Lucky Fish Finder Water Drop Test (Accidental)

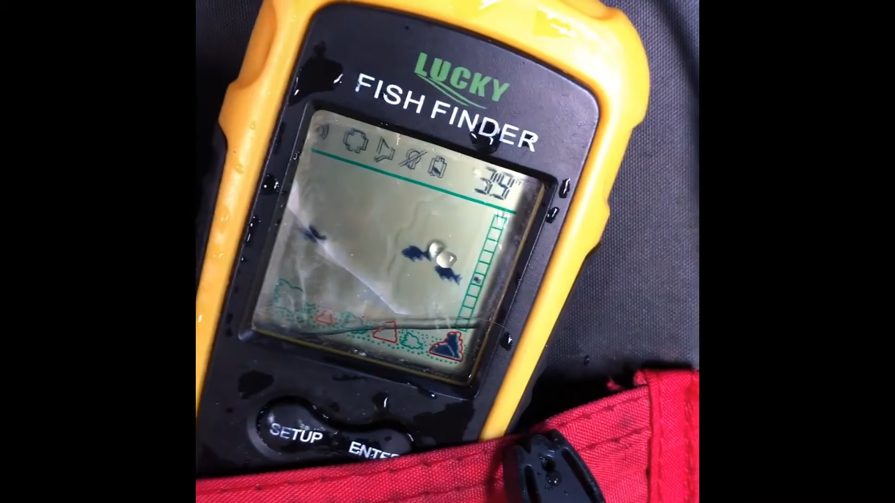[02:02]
I managed to grab the cord, but look there be water inside.
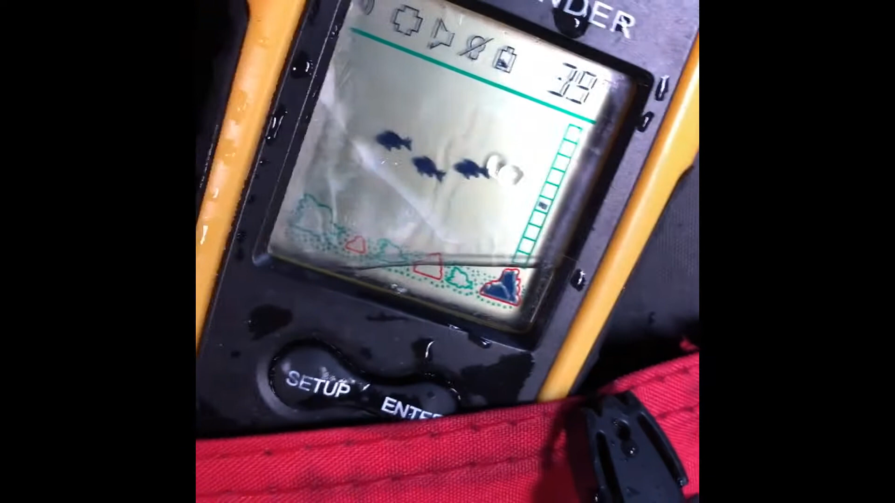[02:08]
So as you can see, it's still working and there is, that's not a crack.
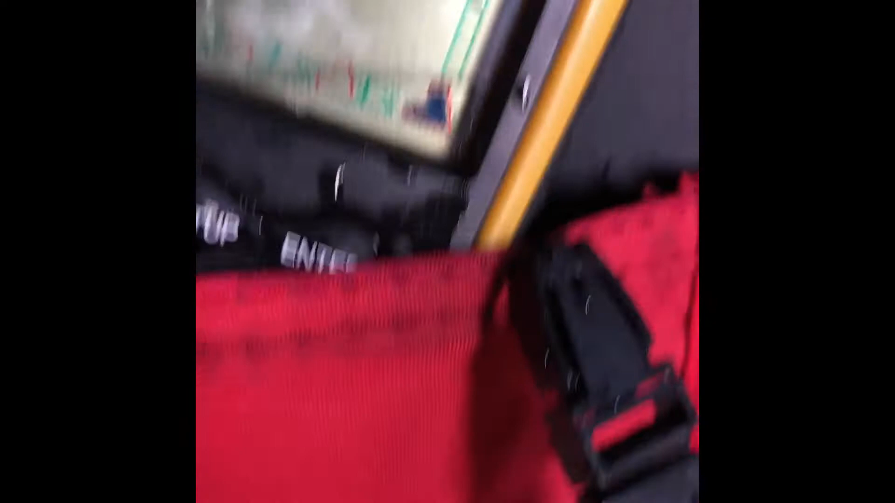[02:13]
That is water sloshing around in there. Um, yeah, let's see what happens.
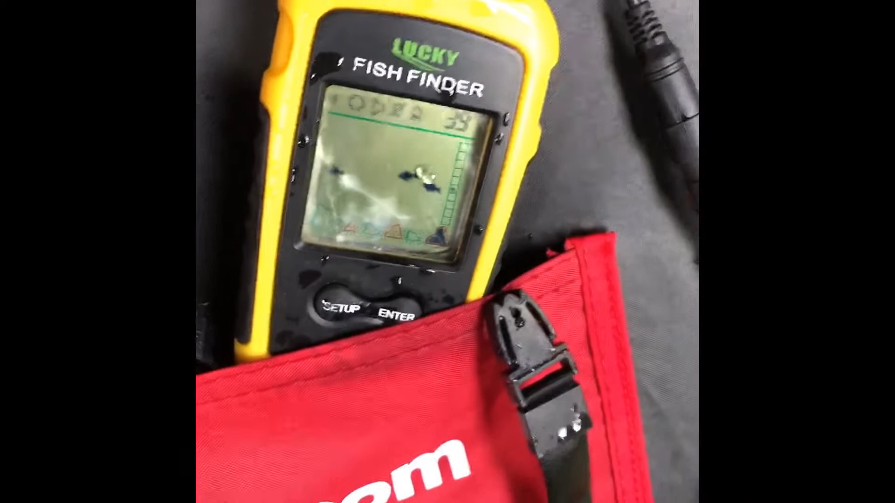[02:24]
10 minutes later, folks, the water is drained out mostly other than just that little corner there um, where it's gone. I'm not completely sure.
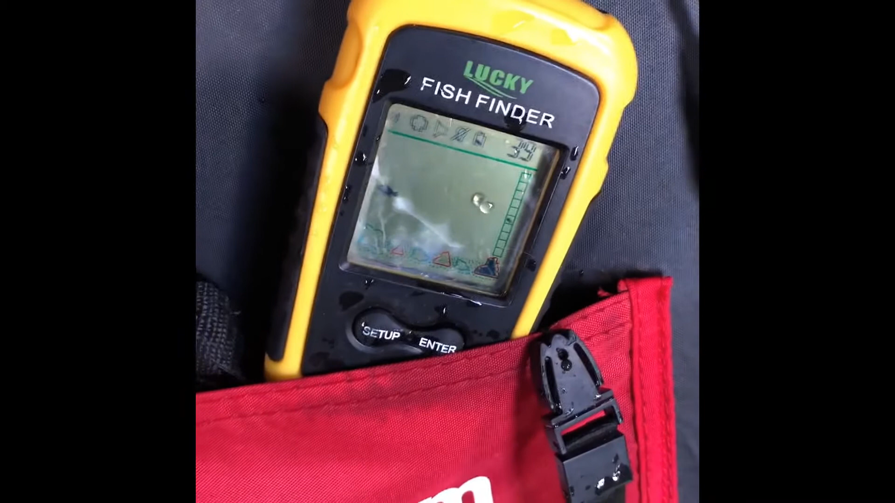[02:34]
Is she still working? So my major concern is this, thus far. This, I've had steady, um, fish at the bottom. I'm in four feet here. I've had steady fish at the bottom this whole time.
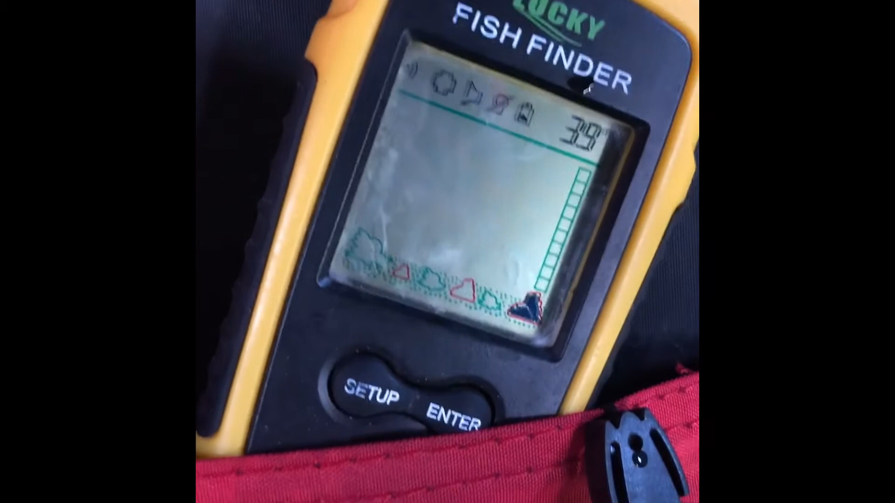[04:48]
Still reading a depth. Still reading the same depth that I know this is.